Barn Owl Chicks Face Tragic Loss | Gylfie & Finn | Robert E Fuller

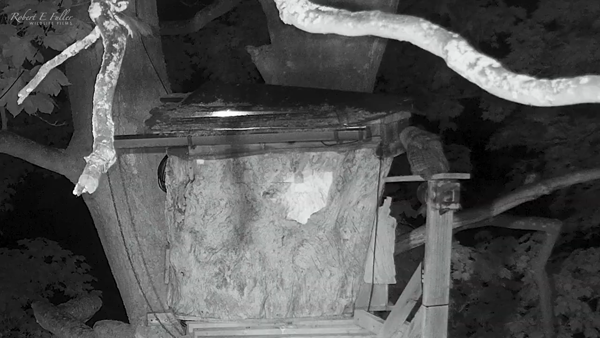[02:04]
They're exploring their trees near to Elmstump, and Finn isn't too pleased about this.
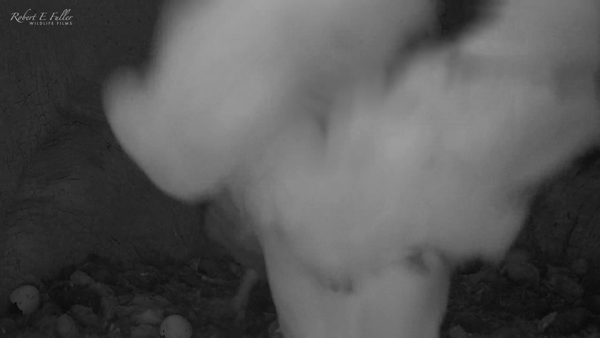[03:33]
Gylfi's making sure all the chicks are well fed. Still providing small chunks to griffin and fern. While Freya picks up what's left, and swallows it whole.
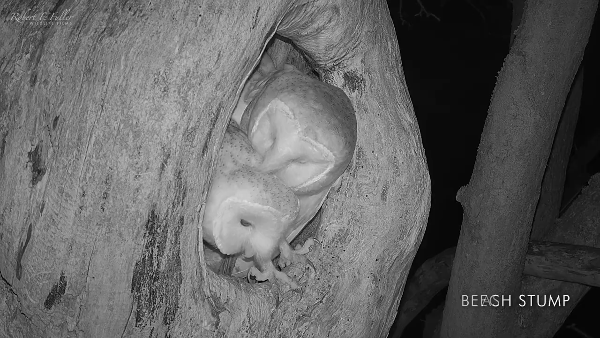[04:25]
And the chicks are spending more time alone, exploring this large hollow. Standing, stretching and flapping.